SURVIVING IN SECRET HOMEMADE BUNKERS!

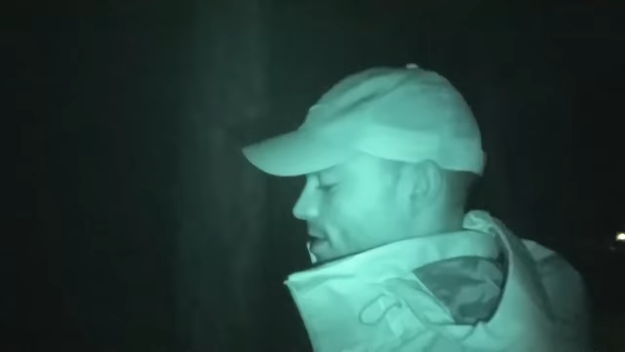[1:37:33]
Going to the chickies. I don't know how this camera can see night vision.
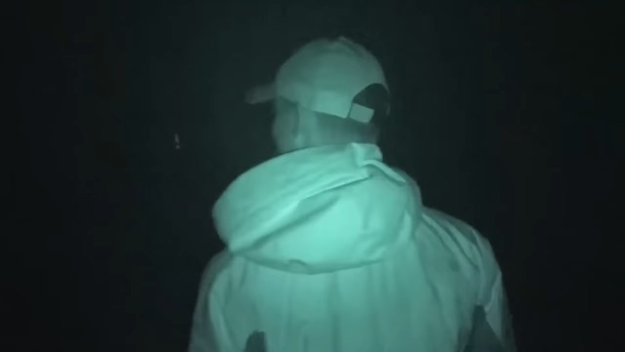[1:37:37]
I literally can't see in front of me, but I can see you, dude. This is crazy.
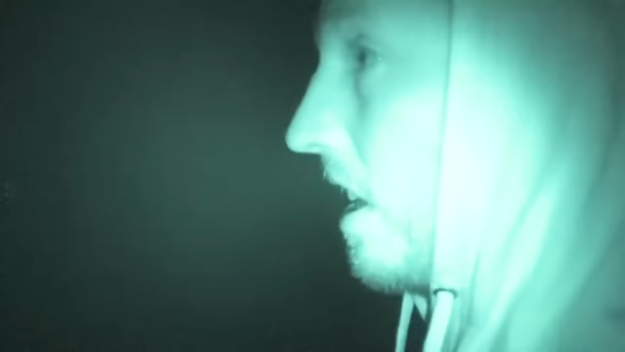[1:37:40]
Does he know where the chickens are? Dude, it looks like the coop's on fire.
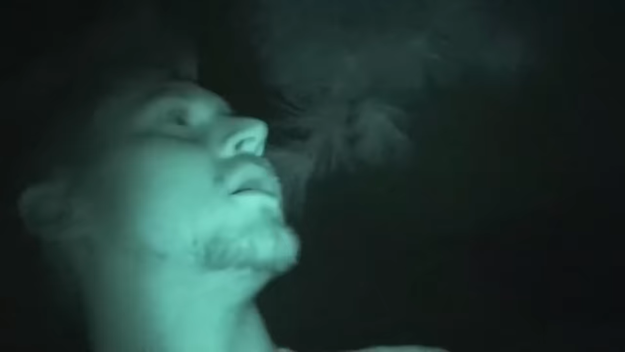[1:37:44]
The coop's on fire? Dude, look at that. Oh my.
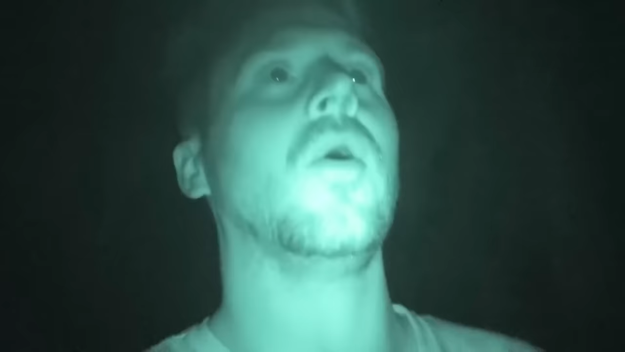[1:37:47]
We're gonna have to put it off night vision mode to see this.
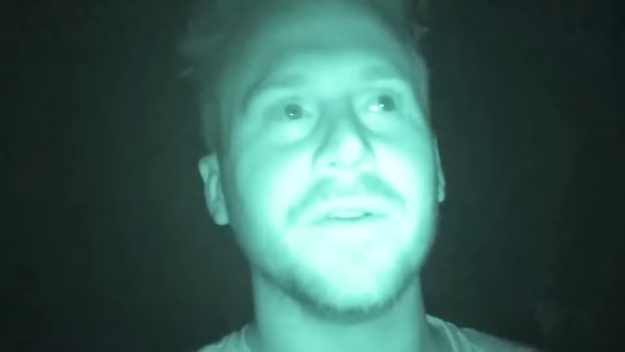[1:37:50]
This looks like the red planet.
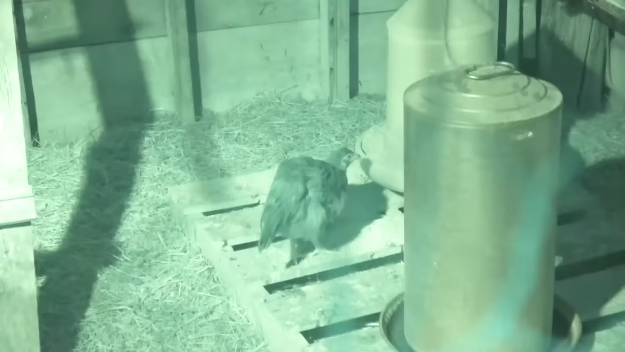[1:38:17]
Buddy. Boy, you need to, well, he is kind of tiny. He needs to beef up.
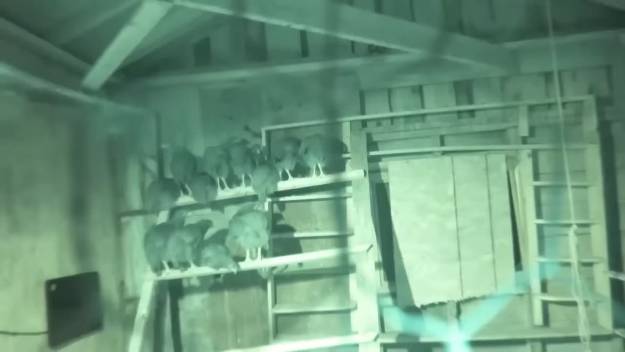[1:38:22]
Oh, they're all cuddling up. See that on the wall? That's the heat pad. Is that really? Yeah. Why would they want to sleep on a bar, though? That's my question. Either that or die. All right, good night, chickens.
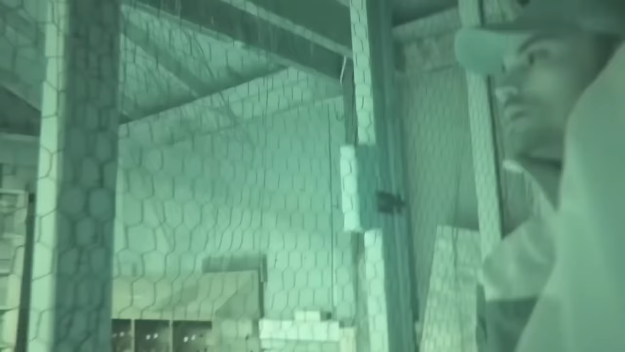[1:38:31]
Yeah, we just turned on the heat plate.
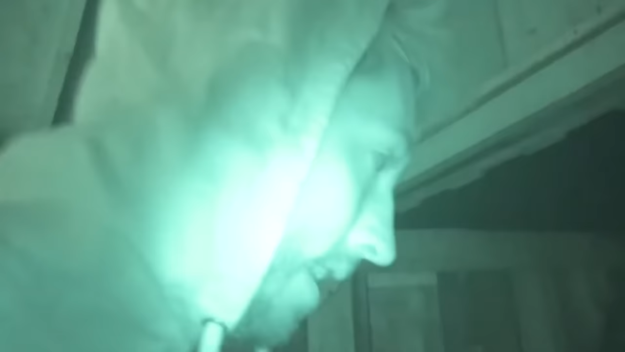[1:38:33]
That way when it snows, they don't freeze to death. We're going to go explore the property a little bit. Literally can't see anything. I'm starting to feel snow. Do you guys feel that?
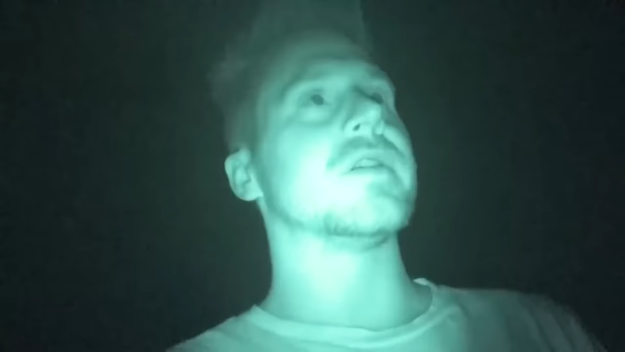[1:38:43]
It's kind of scary being out here at night. It's cold. I can't see anything.
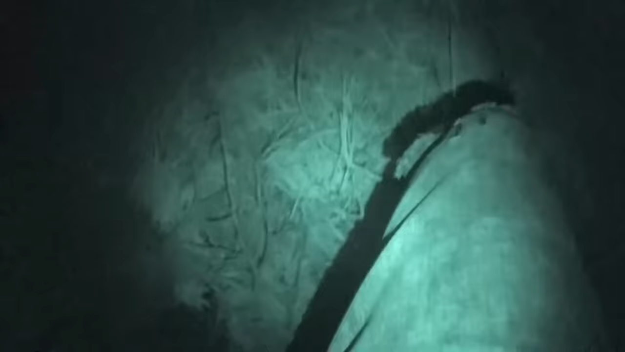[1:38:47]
Ow, dude, what is this? What? Oh, it's a giant tree.
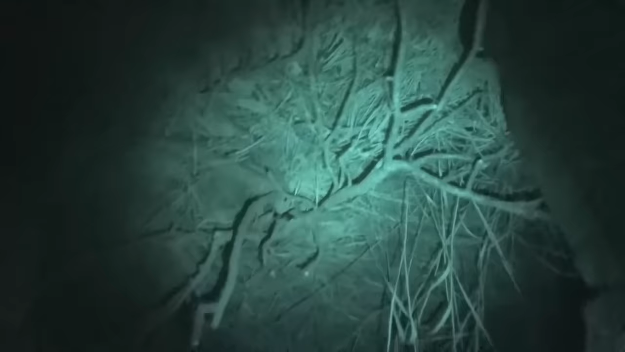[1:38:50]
Huh? I can't see anything. I'm running into branches and stuff.
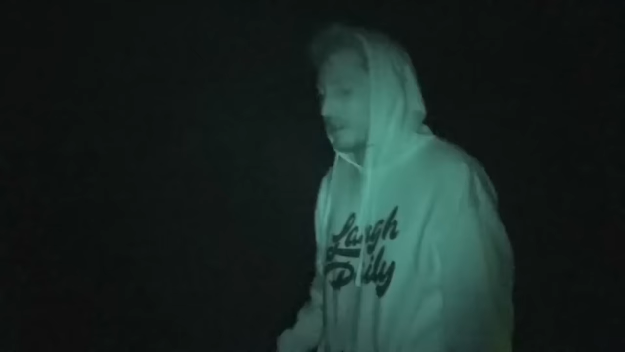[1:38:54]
I want to see if we can find any deer. Ooh, we'll find a hammer. Oops. That's where the hammer went.
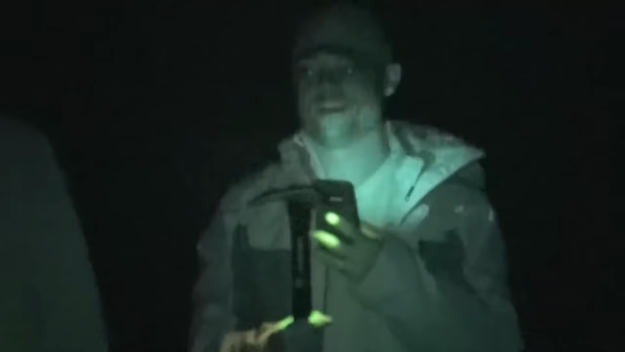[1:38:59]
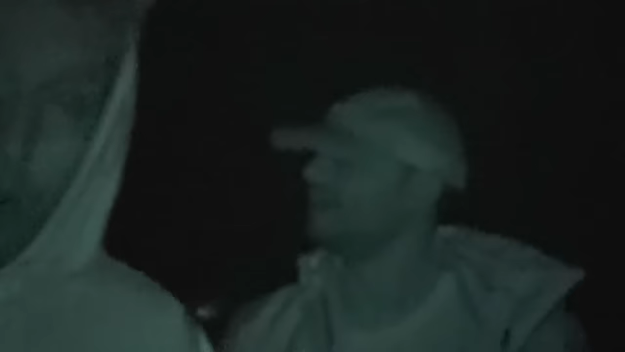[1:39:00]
I want to find a deer. Okay, well then go look. Well, you think I know where they they're live. Gonna run away from us if we go near them. Almost tripped on the tree again.
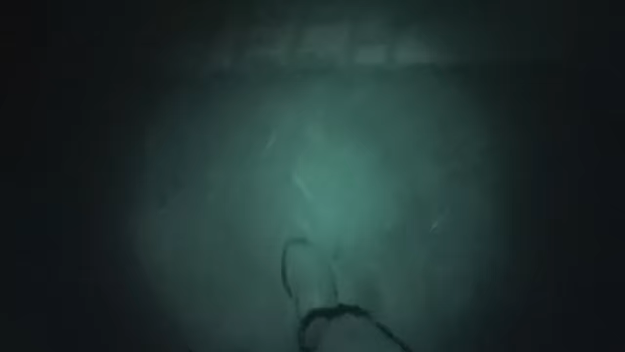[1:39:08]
Check it out, guys. Who remembers this was the fort that I built?
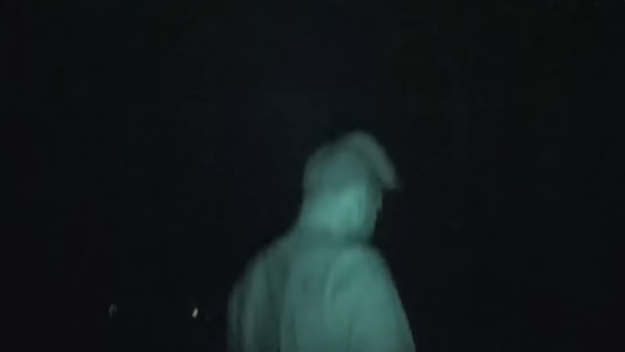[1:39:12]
Looks like my entire structure has fallen apart, but the remains are still here.
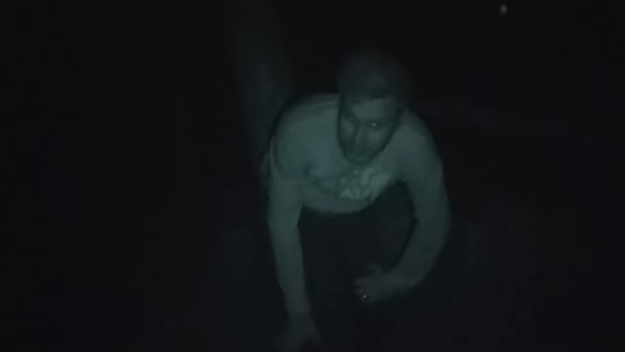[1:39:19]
We have our community fire pit over here. Oh, yeah.
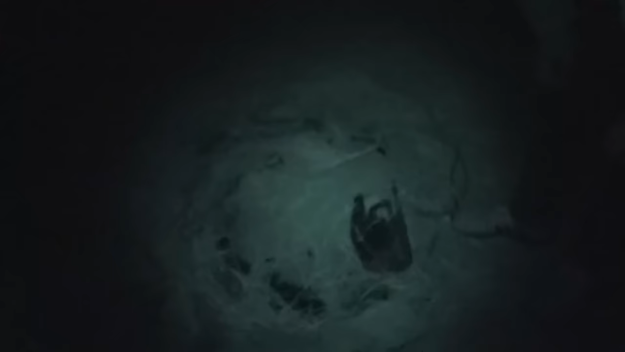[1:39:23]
Dude, this is like history. Really? Yeah. Why?
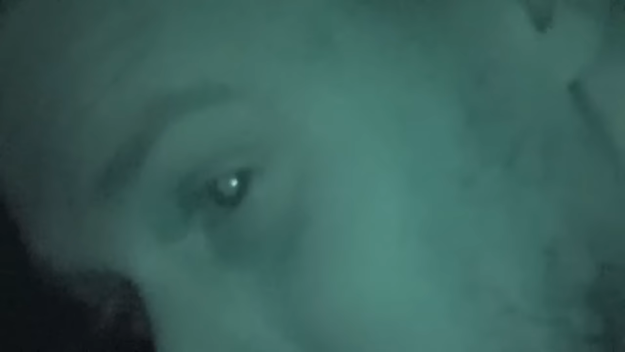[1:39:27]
Because we're like reminiscing on the old days. Even though it was like last month? Yeah. I'm trying to walk. Oh, whoa! There's a hole here.
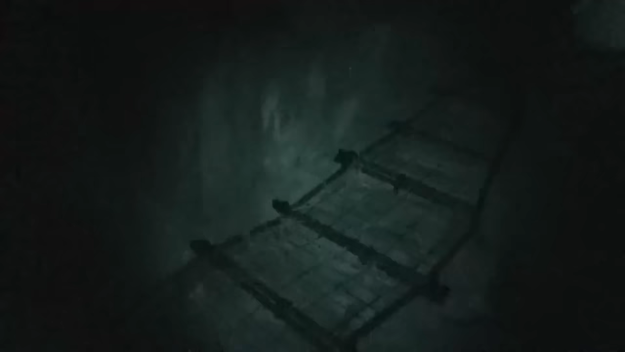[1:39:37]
Why is this frame still out here? I don't know.
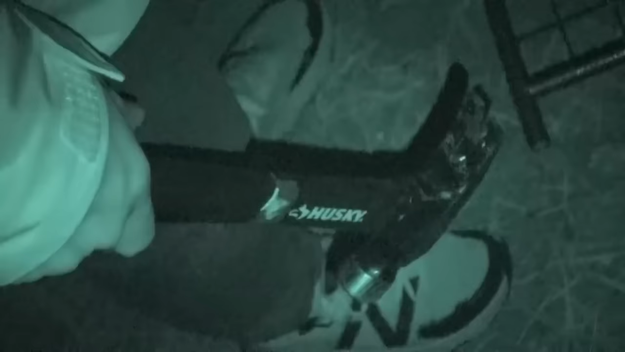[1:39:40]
Hyper still has a hammer in his hand. Oh, yeah.